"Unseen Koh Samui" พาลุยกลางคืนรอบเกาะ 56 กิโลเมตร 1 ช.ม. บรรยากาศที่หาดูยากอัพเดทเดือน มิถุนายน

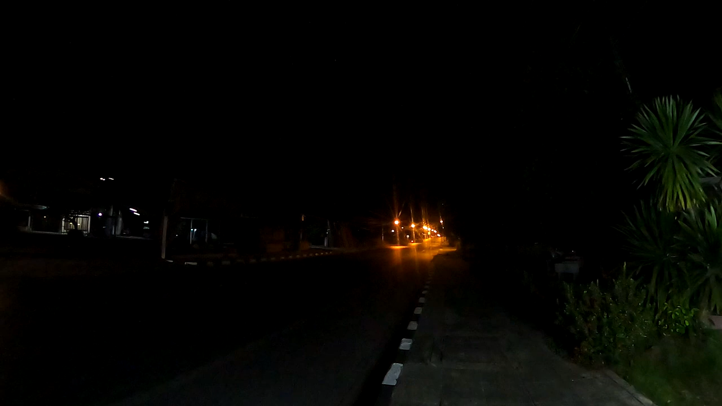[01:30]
มึดนะ ตรงนี้มึดแอดมินมึดไหม
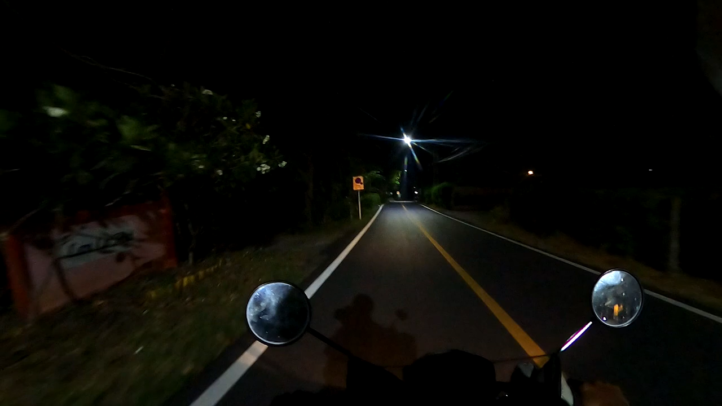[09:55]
ทนทนทางตอนนี้เงียบมากครับเงียบจนวังเวยงประติเนี่ยจะเป็นแหล่งที่ไม่เคยหลับไหร่
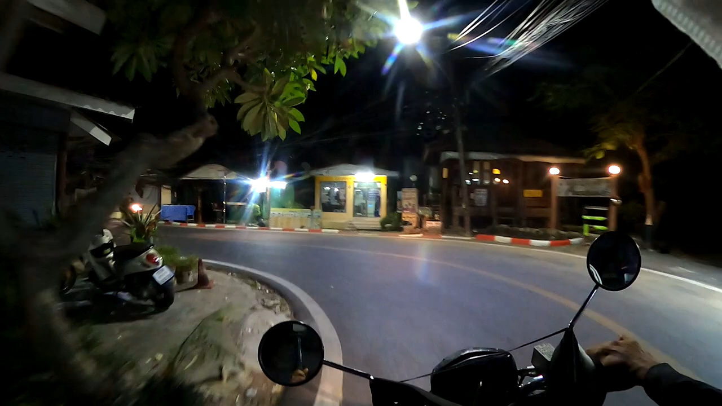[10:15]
เงยบจนไปเถอะทนทนสำหรับนกลับมา
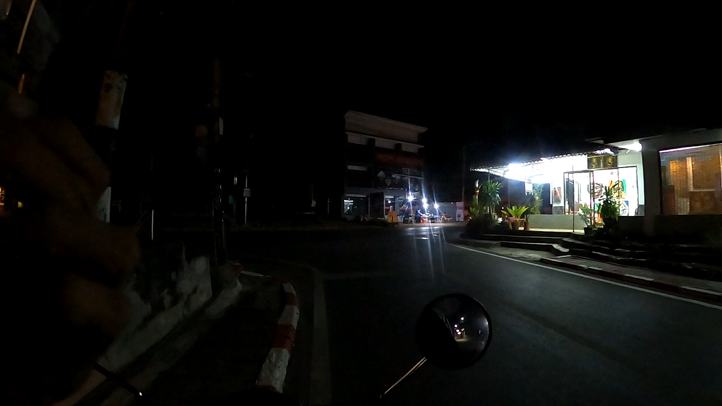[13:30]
่านก็จะเป็นเส้นทางที่เขาเรียกว่าเฉวงน้อยนะครับ บนเส้นทางผู้เขาที่ก้อนข้างสลับซ้อนก็จะเป็น mist 一 verschiedeneโอเคเดี๋ยวไปเฉวงกันเลยครับ
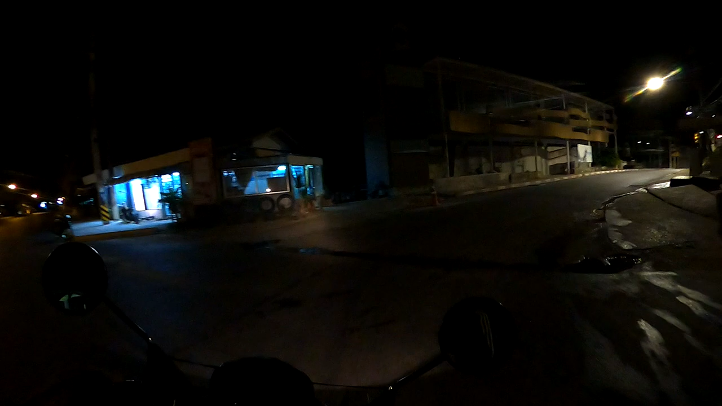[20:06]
เมื่อเข้ามาถึงตรงจุดนี้ก็คือจะเข้าสู่ชมชนชะเวงละ
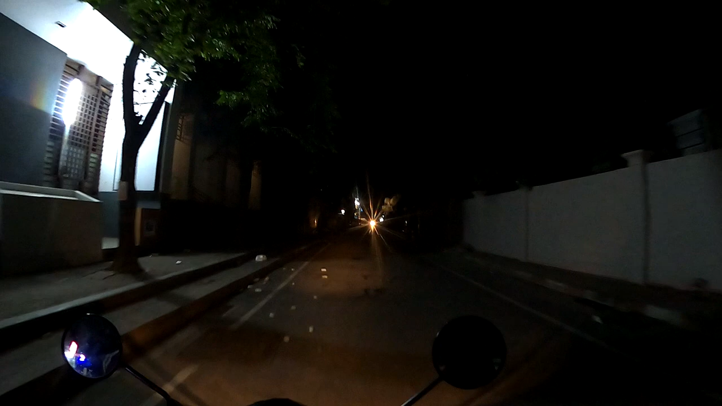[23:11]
ช่วงเวลาแบบนี้เราจะค่อนข้างเซฟตัวเองนิดหนึ่งนะ เพื่อนๆเราจะพาไปเส้นหลัก เดี๋ยวจะพาเมื่อนๆแวะไปตรงจุดที่เป็นลุ ชะเวงก่อนตรงแส่งนี้ก็จะเป็นวันเวร์นะครับ
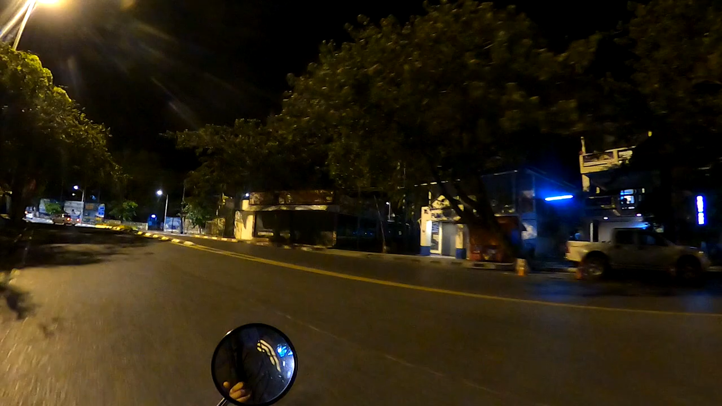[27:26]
จะผ่าไปสู่ตรงวนบั๊อบุนต่อไป
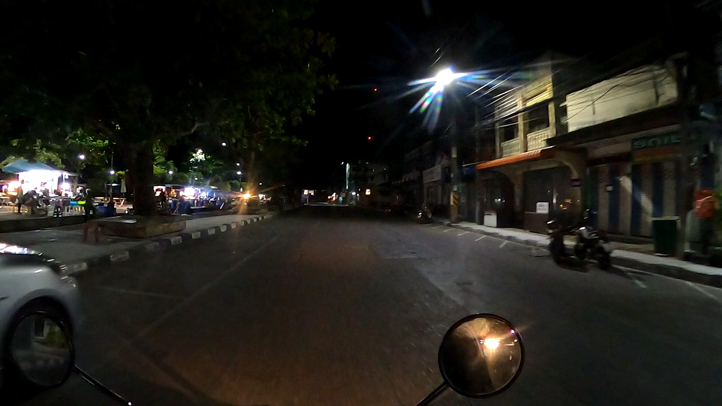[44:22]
ครับที่ว่าการอมเผอ ทธานิตำรวจเลยไงทธานิตำรวจหลักนี้จะยายไปอยู่ตรงจุดที่เรียกว่าตลิงามแล้วตรงนี้ก็จะมีสถานิตำรวจใหญ่มึงกัน
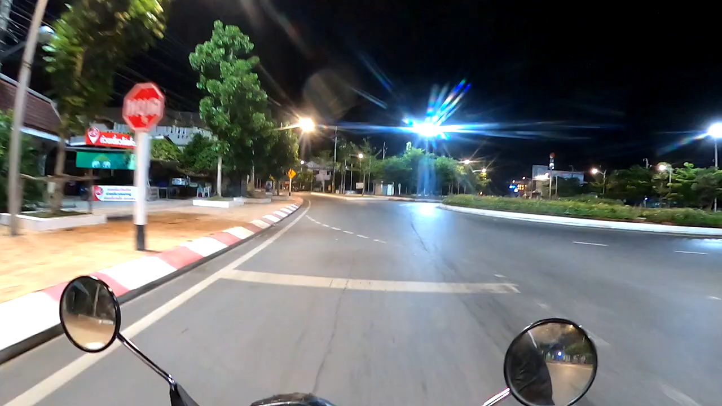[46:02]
อืม วนหนึ่งรอบอันนี้เราจะวนให้เห็นคิวทัสแบบ 360 บงษาหนึ่งรอบเงียบจริงจริง